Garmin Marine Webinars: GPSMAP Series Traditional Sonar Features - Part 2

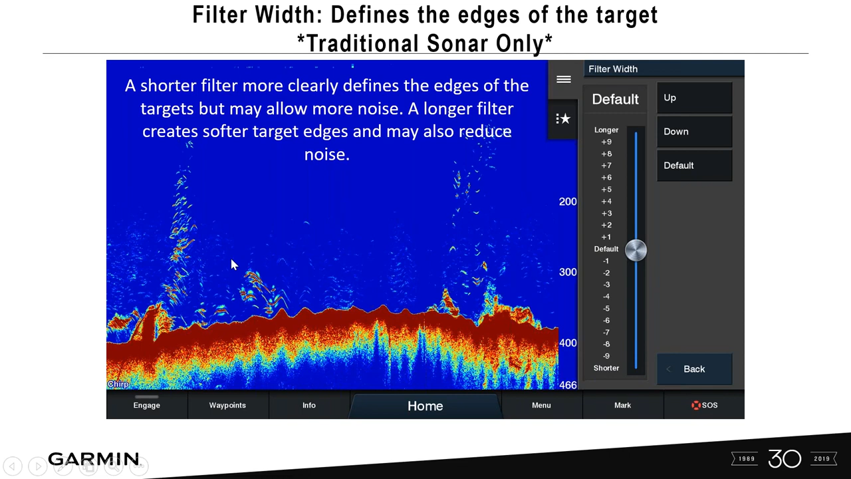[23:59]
And we know we should be seeing really sharp edges on there. We can adjust this filter width in order for that to show this on the screen much better.
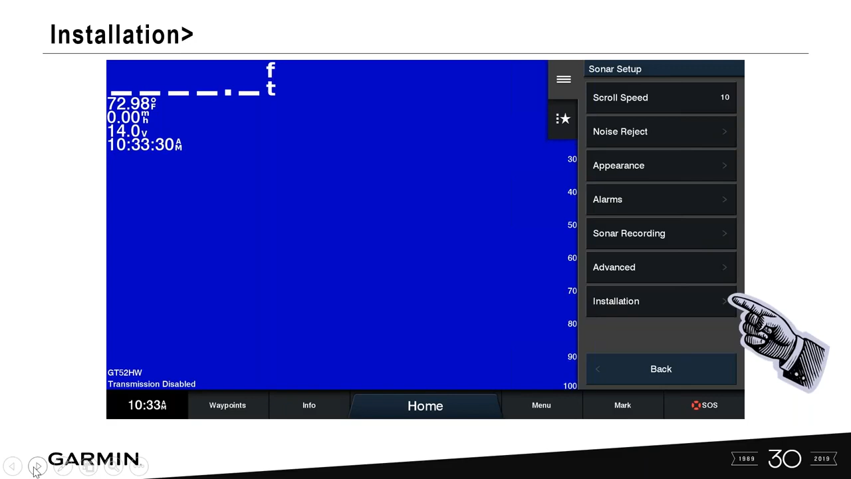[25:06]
On screen: water 72.98°F
We're going to go into installation and transducers.